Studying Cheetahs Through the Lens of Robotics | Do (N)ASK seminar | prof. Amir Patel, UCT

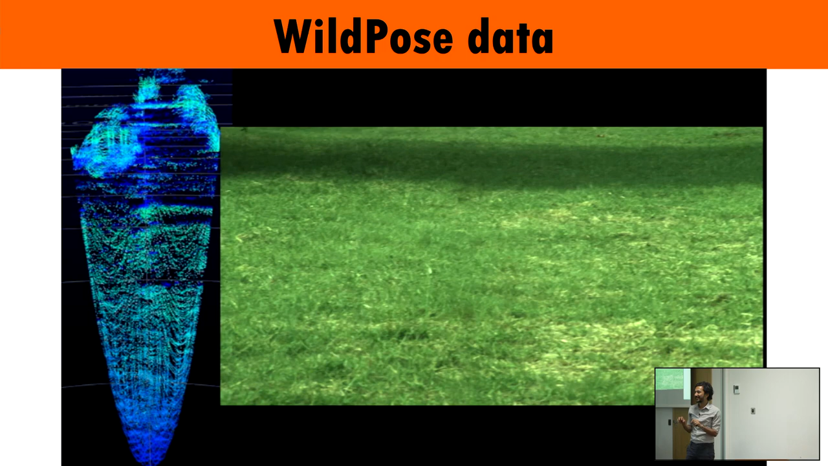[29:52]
But I was really worried that maybe cheetahs weren't reflective because many of the LIDARs are designed for cars, right? So metallic objects. And we tested the system.
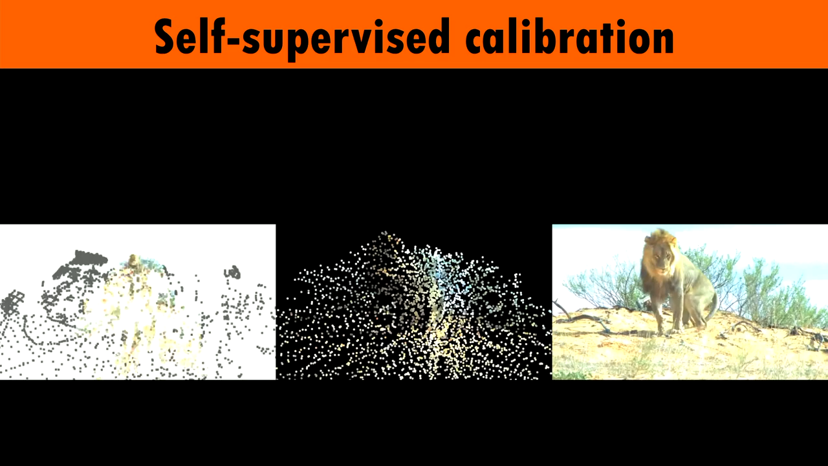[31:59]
So we're using the LIDAR to calibrate the camera. So this is a lion you can see walking over there. And here's the colorized point cloud over there.
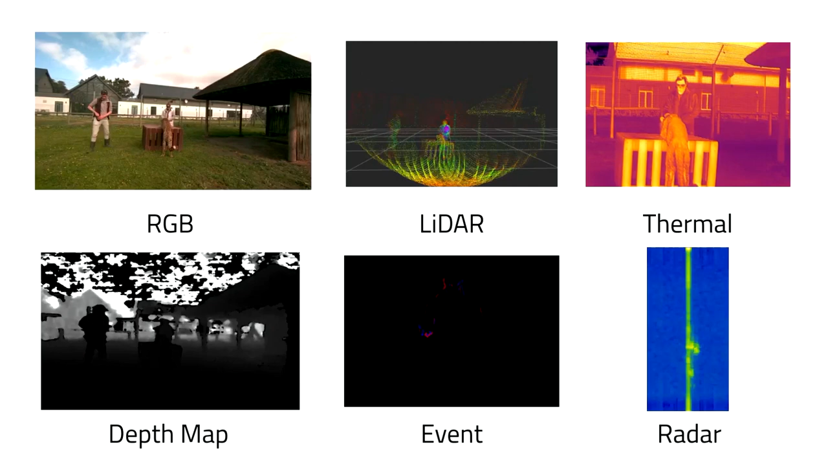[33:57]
You can see here, all of this data is time synchronized and calibrated.
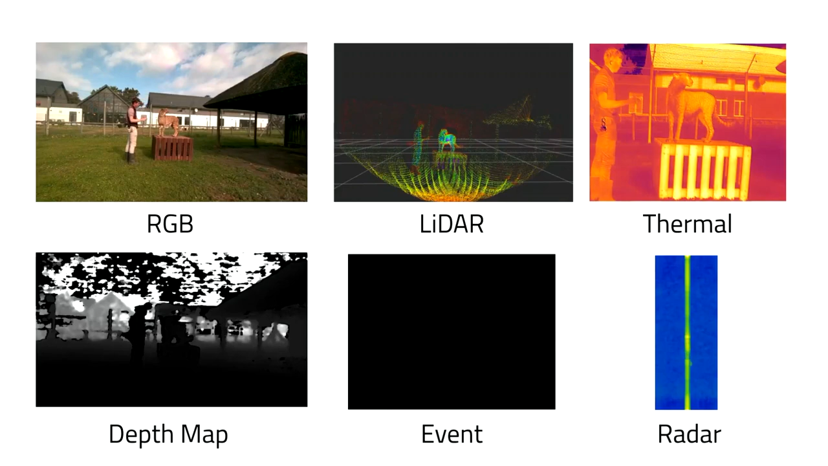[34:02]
Should use this. So you can see there's the LIDAR, there's the thermal.
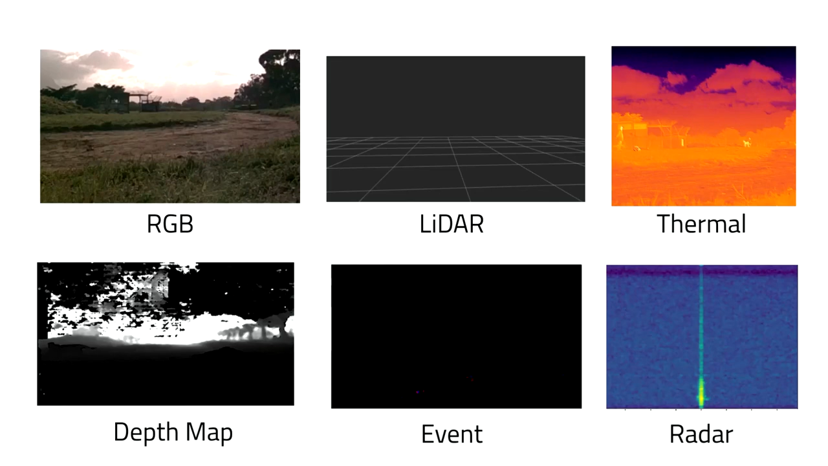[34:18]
We have the point cloud again, thermal, the event.
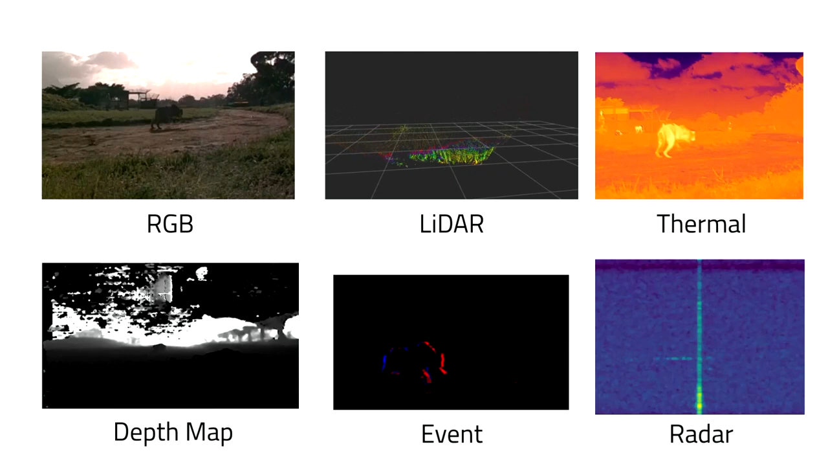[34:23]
The event camera can pick up very high speed motions. So very, very cool.